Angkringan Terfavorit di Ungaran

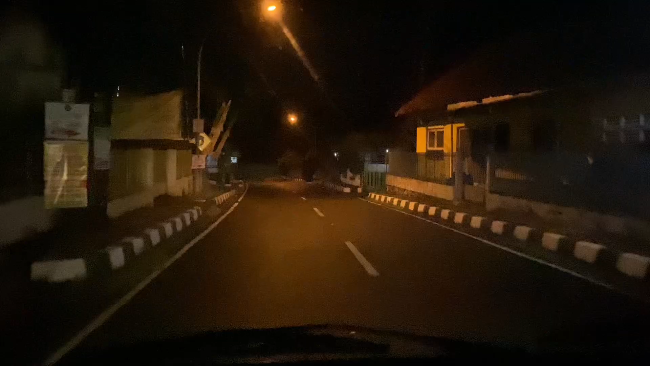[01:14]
kalau ada malam ini ya jalan menuju ke alun-alun itu lumayan sepi agak sepeda kalau pas malam minggu karena ini kita lewat belakang enggak lewat yang jalan tengah jadi dari rumah sakit Ungaran kita belok kiri ya guys ya jalannya disini tuh lumayan sepi karena ini tuh lewatnya cuma jalan satu arah